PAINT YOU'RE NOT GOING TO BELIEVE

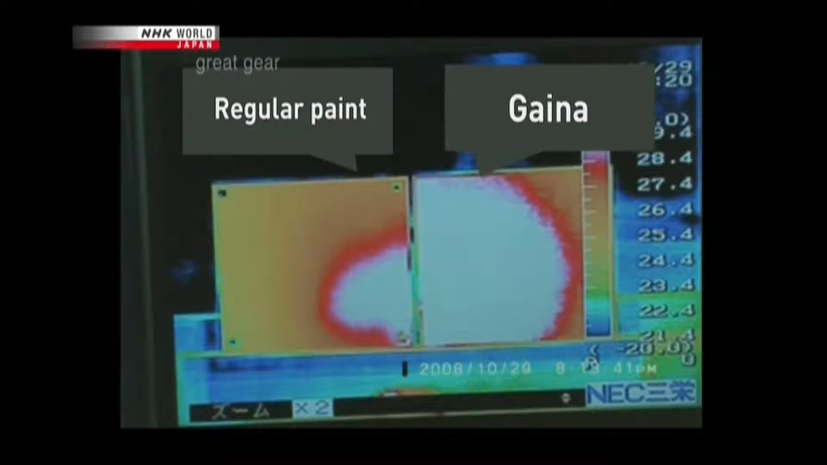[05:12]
But as soon as cool wind is blown, the infrared radiation on the gyna side is gone almost instantly.